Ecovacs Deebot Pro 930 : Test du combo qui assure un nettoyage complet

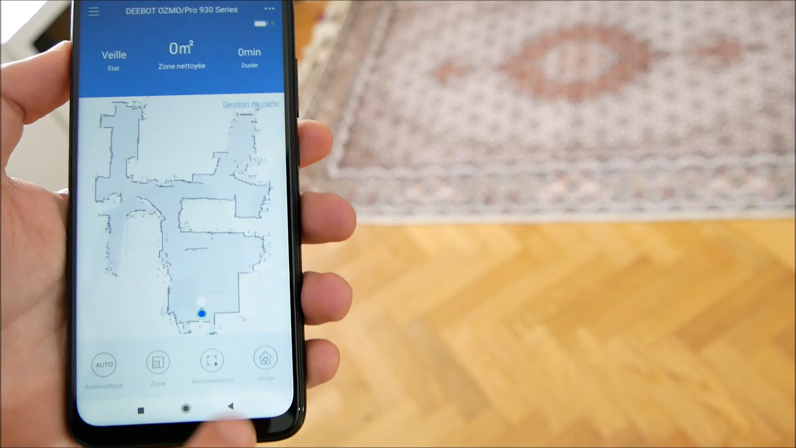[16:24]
Donc, je vais cliquer sur personnalisation. Ici, agrandir la carte.
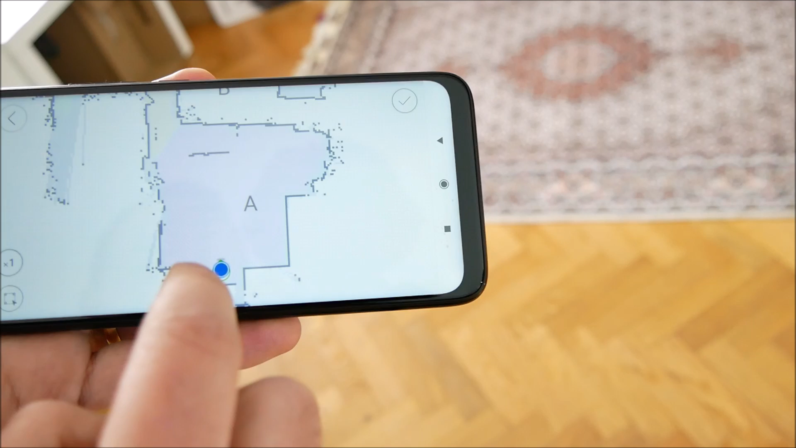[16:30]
Donc, vous avez mon tapis qui est là en gris très clair. Je ne sais pas si ça se voit bien avec le smartphone, mais il est bien matérialisé dans la pièce. Donc, je vais sélectionner le petit menu qui est là. Faire un dessin autour du tapis. Je vais le nettoyer une fois.
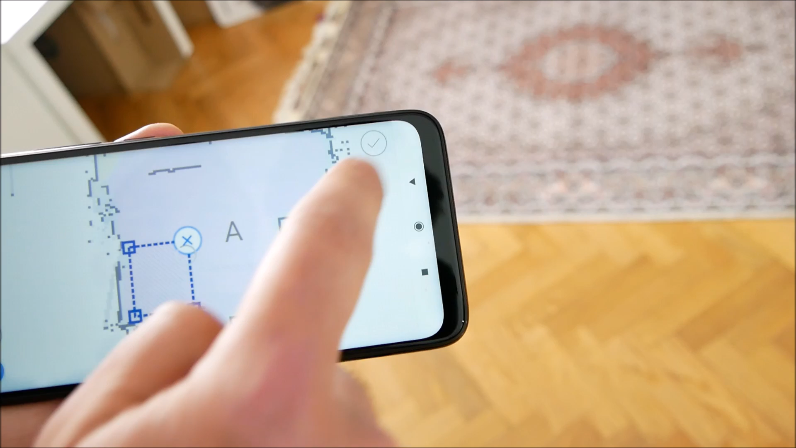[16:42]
J'appuie sur le petit V. Voilà, il a dit, je commence le nettoyage. Là, vous pouvez voir la progression sur la carte. Donc, il est en train de sortir de sa zone.
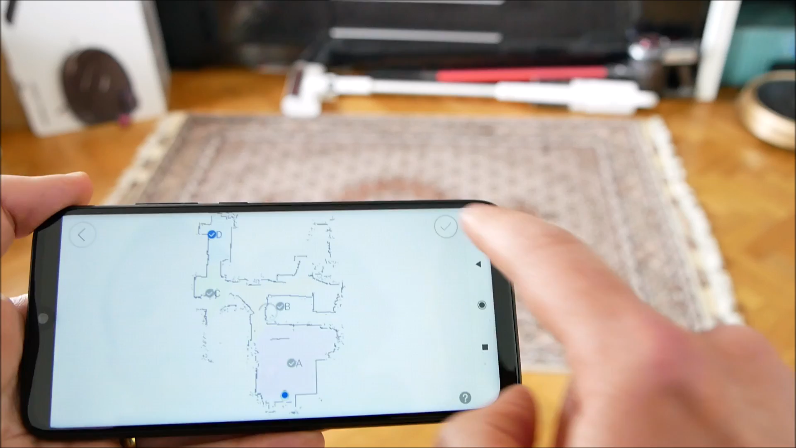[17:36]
Je commence le nettoyage. Et puis, vous allez le voir passer. Ma cuisine se trouve évidemment à droite.